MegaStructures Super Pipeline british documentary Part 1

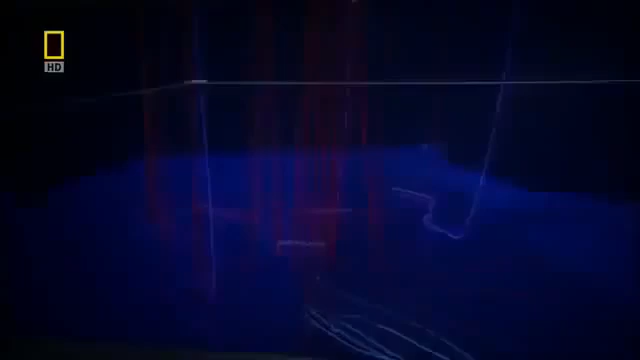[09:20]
which is always expanding and is used by engineers and surveyors to plot the next drilling position. Back on land, the team can enter the cave, an amazing 3D undersea simulation.
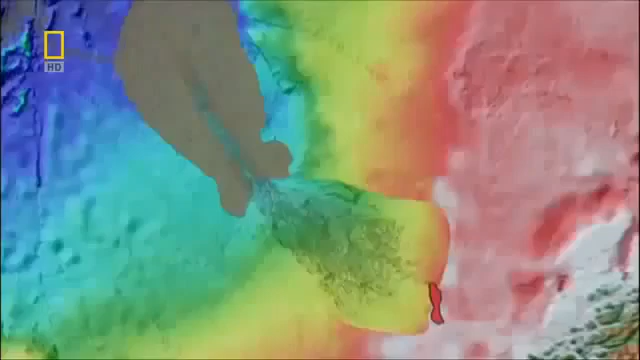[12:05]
The landslide, known in Norwegian as the Storrega, created a huge shelf in the ocean's topography.